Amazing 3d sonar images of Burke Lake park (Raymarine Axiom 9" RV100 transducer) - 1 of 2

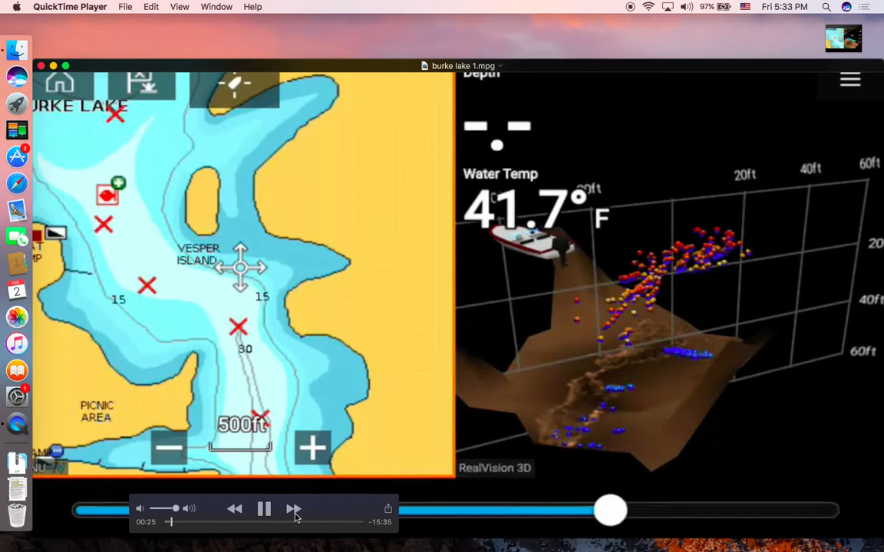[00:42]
On screen: water 41.7°F
and this is this this bar here is actually a let's make some maximize this this is actually the scroll back so it does have the recording history sonar history for 10 minutes so you can scroll move this ball white ball backwards for 10 minutes and you can see the colors are right now I'm in the sphere mode instead of the point mode meaning the fish are in sphere in
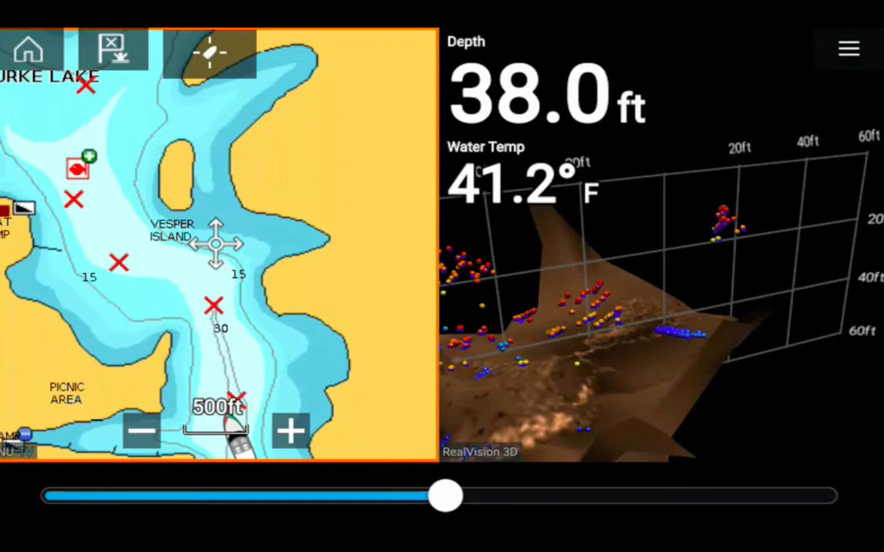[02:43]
On screen: depth 38.0 ft, water 41.2°F
and then and then um what is it and then um yeah so from the shallowest to the deepest it's red orange yellow green blue indigo and then violet so as you can see these blue dots are represent fish and fish in the
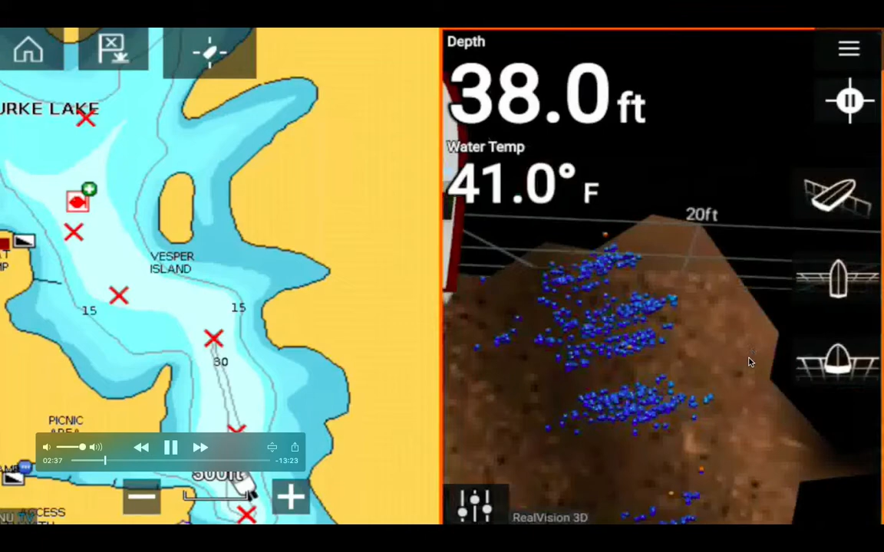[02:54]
On screen: depth 38.0 ft, water 41.0°F
deeper in the deeper in of the of the water and this is my boat I'm actually my boat
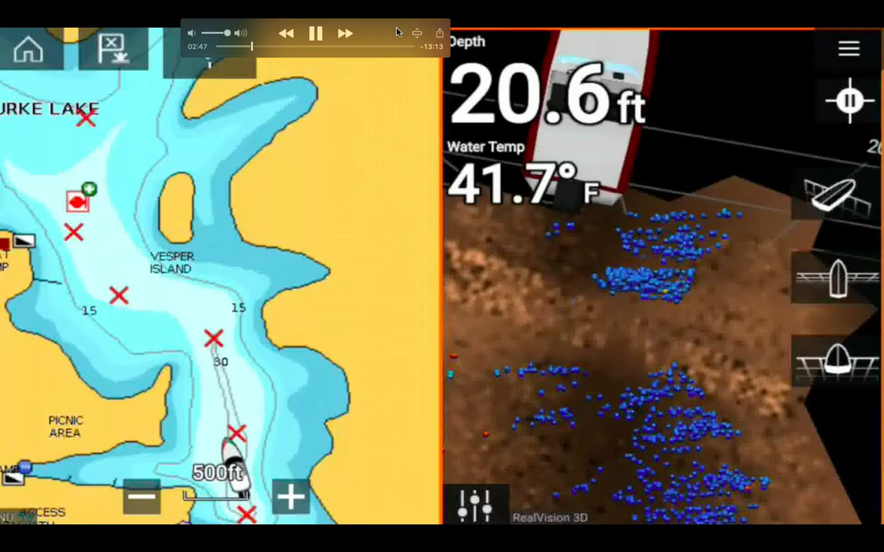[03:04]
On screen: depth 20.6 ft, water 41.7°F
is actually at the I'm coming back from the deep deepest in
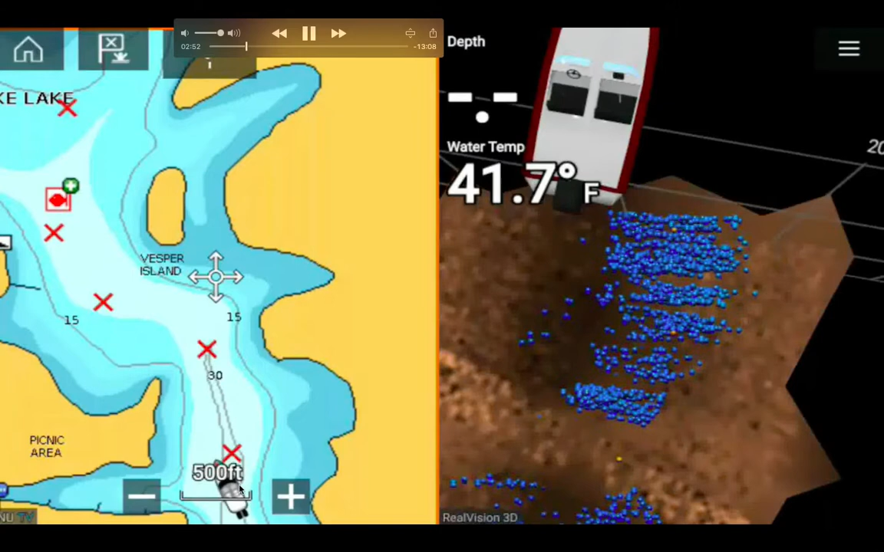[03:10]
On screen: water 41.7°F
of the lake which is the water dam okay so as you can see this is that this is the 30 feet contour line so
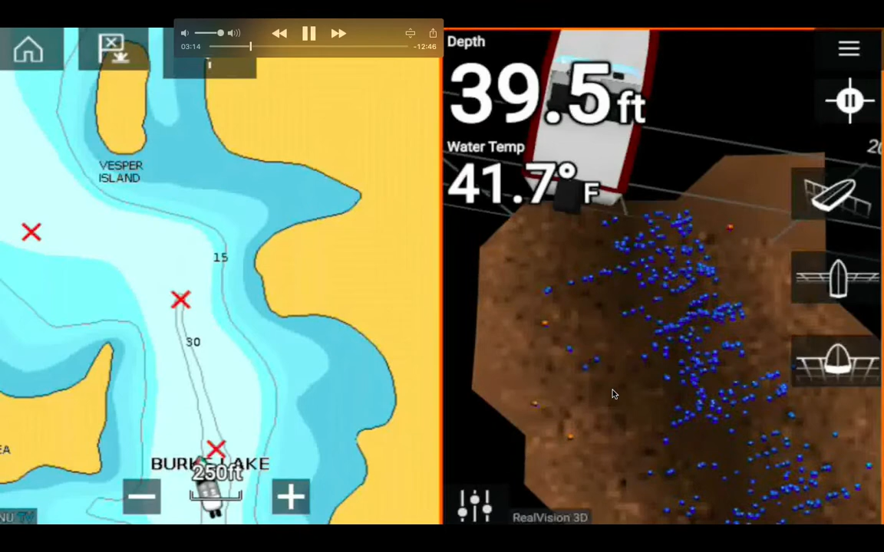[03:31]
On screen: depth 39.5 ft, water 41.7°F
so you can see this is so you can see I'm I'm going back and I'm tracing this contour
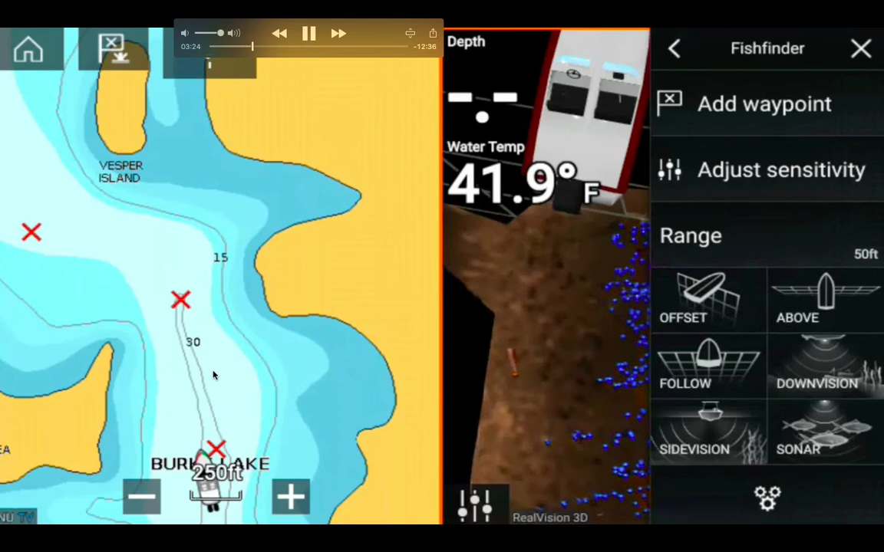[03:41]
On screen: water 41.9°F
going at 30 feet deep I'm trying to stay in the 30 feet deep deep of
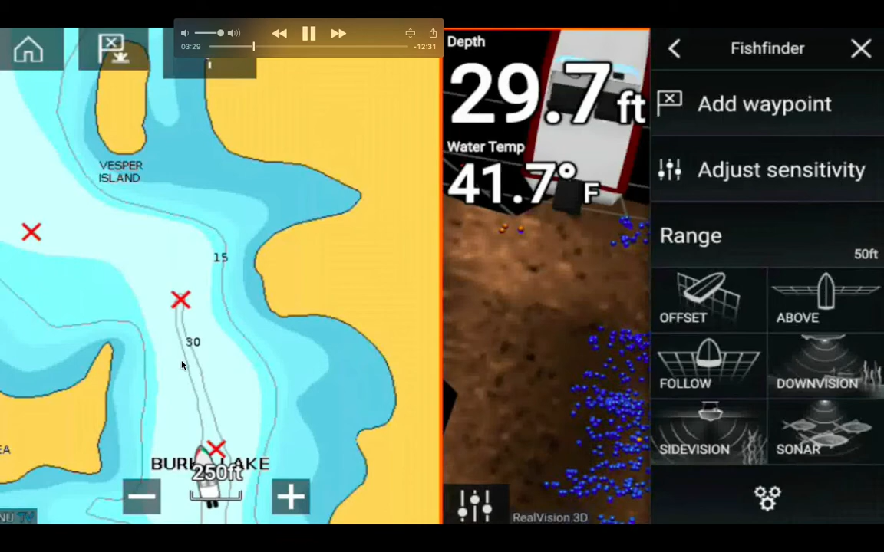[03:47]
On screen: depth 29.7 ft, water 41.7°F
water so right now the depth is 29.7 so this is my boat the boat
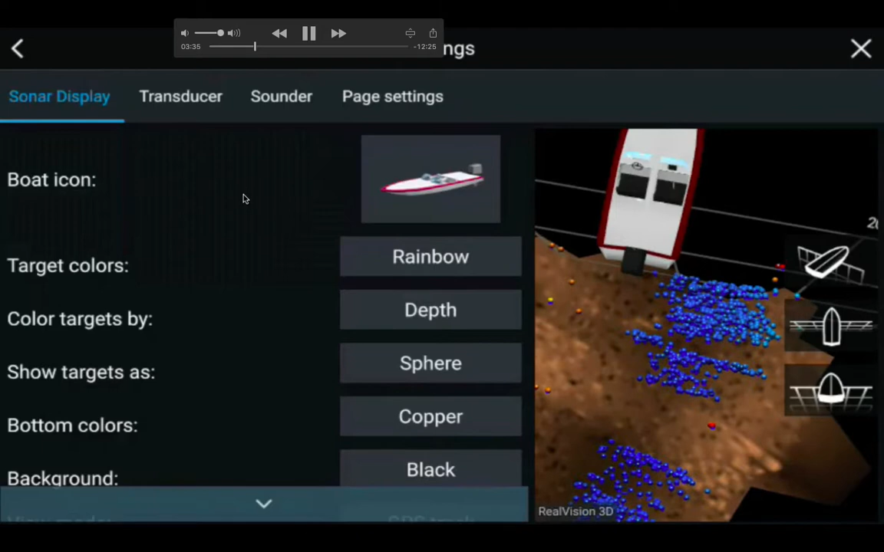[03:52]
icon that I picked because it's an outboard that's why I have that but actually I um
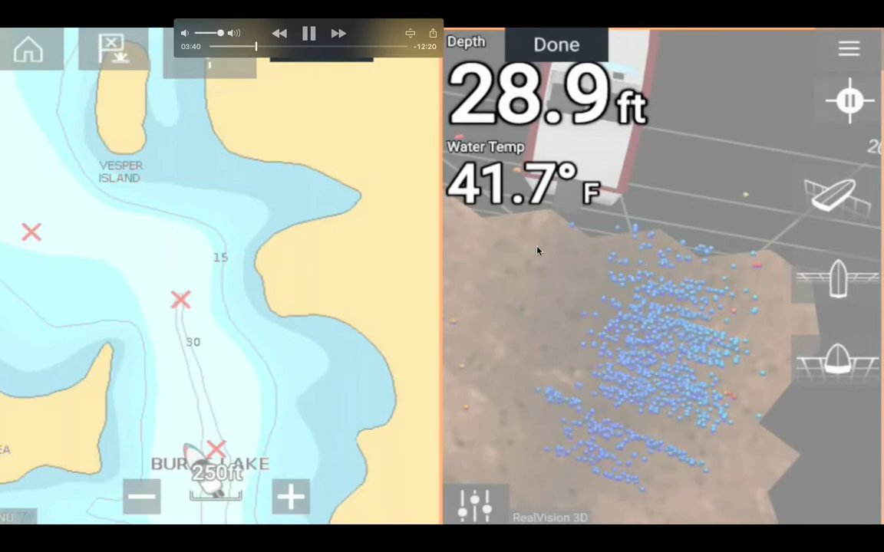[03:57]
On screen: depth 28.9 ft, water 41.7°F
I am I was on a uh sleigh propel 10 feet kayak so um I'm actually not even in my open bow boat and you can see um my speed over ground SOG stand for speed
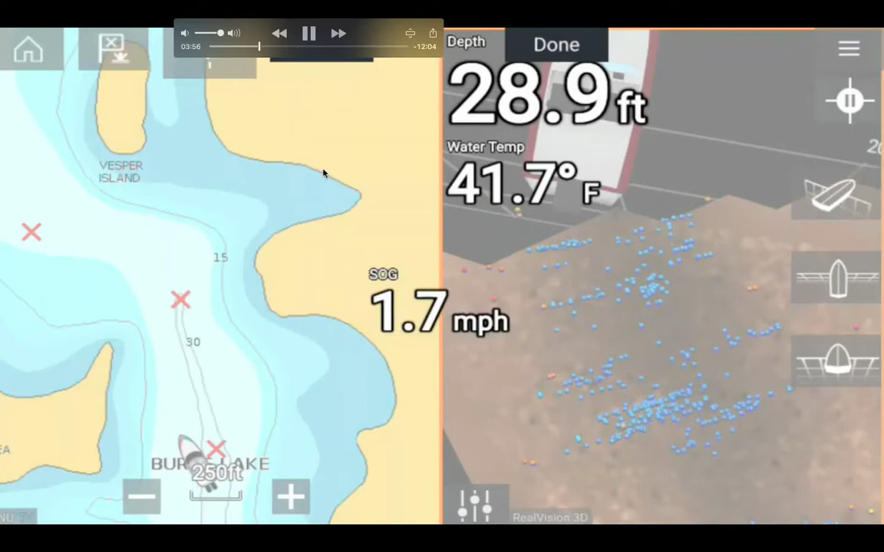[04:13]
On screen: depth 28.9 ft, water 41.7°F, speed 1.7 mph
over ground is 1.7 mile per hour so I'm moving this um the default is actually um the default is actually not so I changed this so that um I can you know I'm more used to this mile per hour and the depth is 36 feet as you can see I'm going a little bit off track here you know so instead of going along this 30 foot deep contour and you can see all the fish here you know this is 3D and um
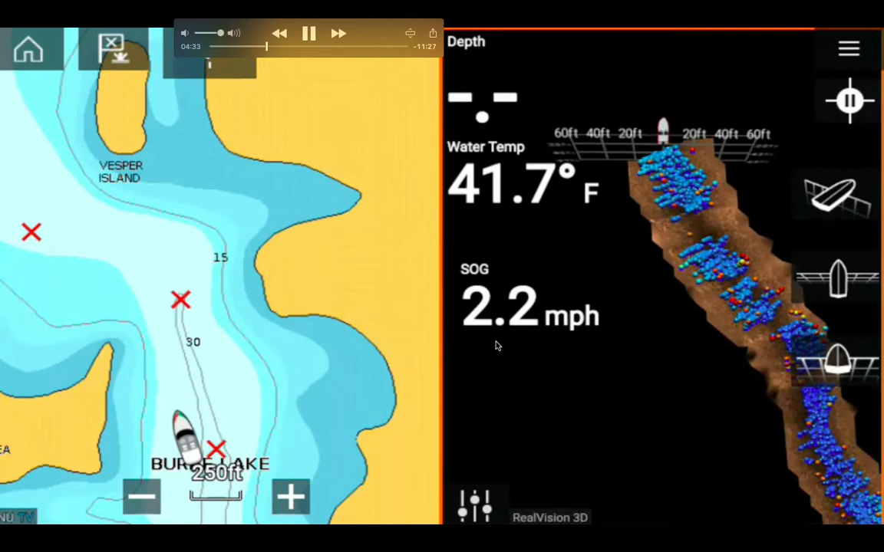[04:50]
On screen: water 41.7°F, speed 2.2 mph
um I could have adjust the water temperature is 41.7 degrees it's pretty uh cold um and uh the speed of um the the the the 41 degrees it's equal to 5
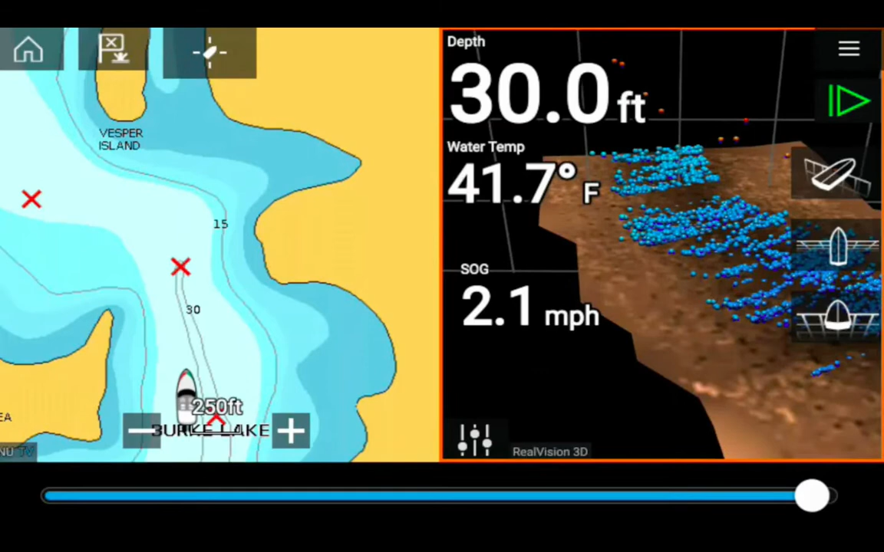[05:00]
On screen: depth 30.0 ft, water 41.7°F, speed 2.1 mph
celsius versus 56 degrees at uh 4 mile run which is um 46 56 degrees fahrenheit at 4 mile run river
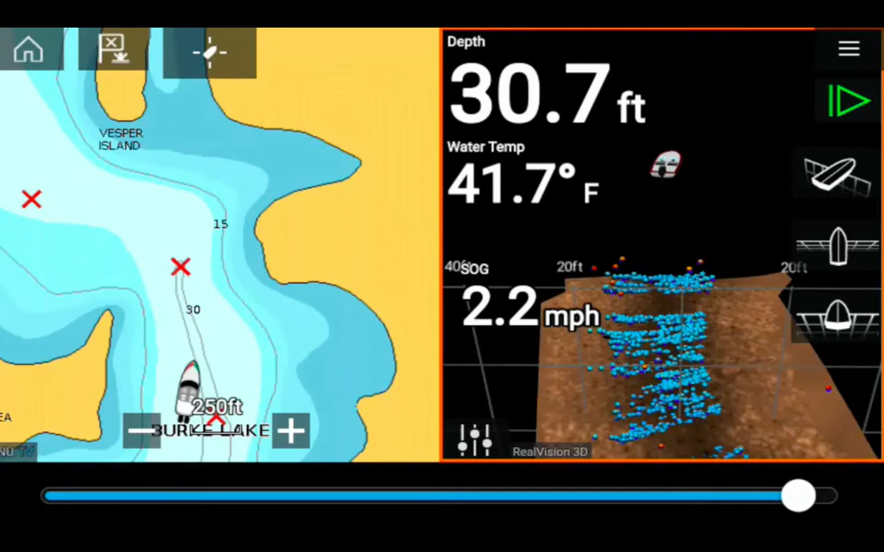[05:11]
On screen: depth 30.7 ft, water 41.7°F, speed 2.2 mph
and uh 13 celsius and uh of course the 56 degrees at 4 mile run that's because of the sewer the warm water discharge and you can see all the
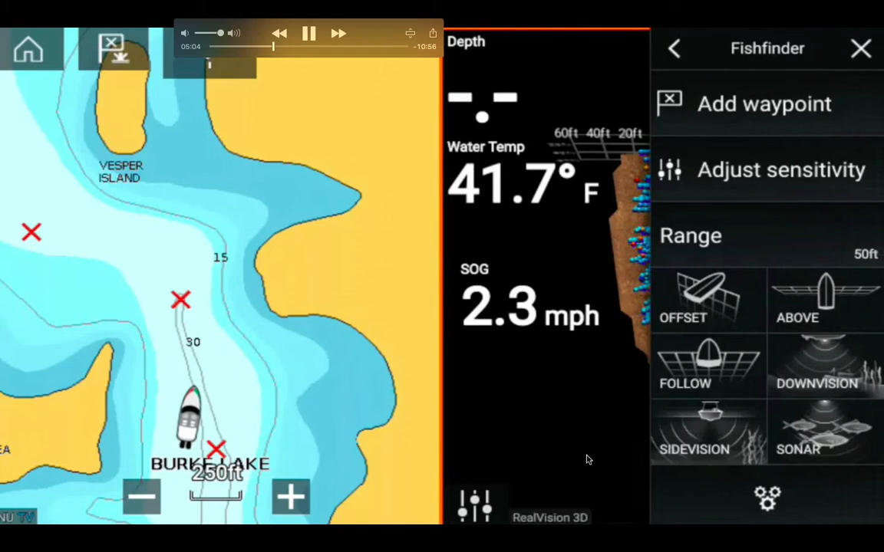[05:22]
On screen: water 41.7°F, speed 2.3 mph
you know fish are congregated in here you know deep end so I'm looking at uh well so so these are the options you know so I'm I'm what I what I'm trying to